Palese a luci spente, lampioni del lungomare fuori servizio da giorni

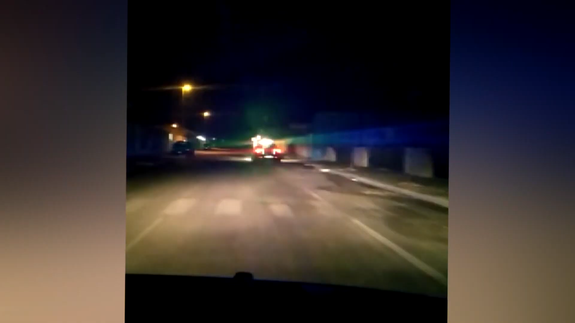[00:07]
In quel punto le mareggiate hanno portato sull'asfalto i ciotoli e nel buio totale c'è il rischio che qualcuno si faccia male.
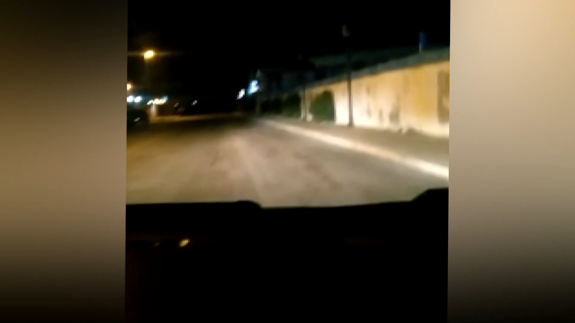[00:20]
Il lungomare di Palese è al buio e se quanto portato dal mare è stato rimosso già nella mattinata di martedì non si riesce invece a far luce sul malfunzionamento che ha portato allo spegnimento dei lampioni.